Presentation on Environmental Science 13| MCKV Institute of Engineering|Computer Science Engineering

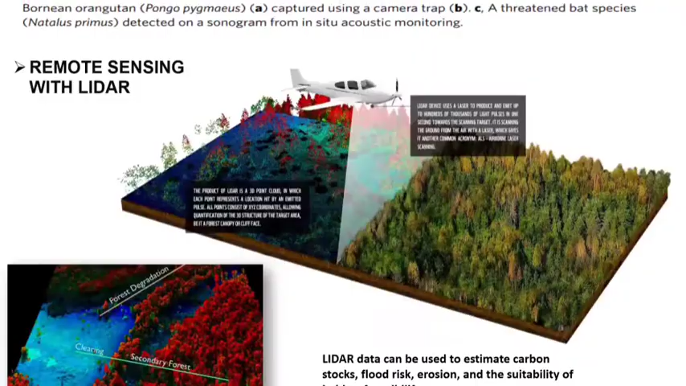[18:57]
The emerging technology of LiDAR offers a wealth of opportunities for ecology and conservation and research. The product of LiDAR is a 3D point cloud in which the product of LiDAR is a 3D point cloud in which each point represents a location hit by an immediate pulse.
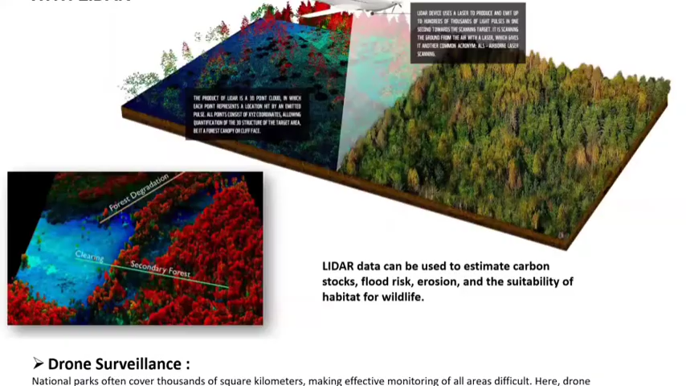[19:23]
All point points consists of XYZ coordinates allowing quantification of the 3D structure of the target area, be it a forest canopy or a cliff phase. LiDAR device uses a laser to produce and emit up to hundreds of thousands of light pulses in one second towards the scanning target. It is scanning the ground from the air with a laser, which gives it another common acronym ALS, airborne laser scanning.
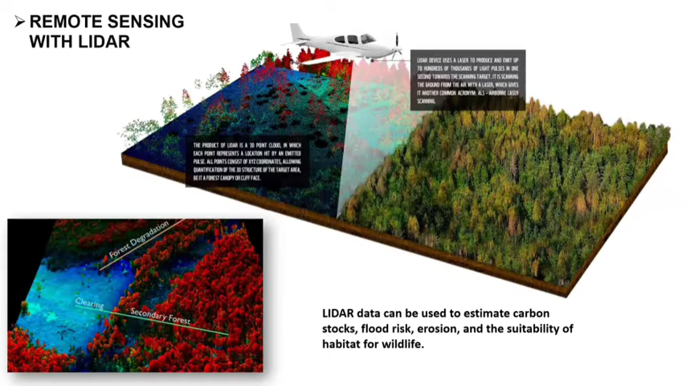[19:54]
LiDAR data can be used to estimate carbon stocks, third risk, erosion and suitability of habitat for wildlife.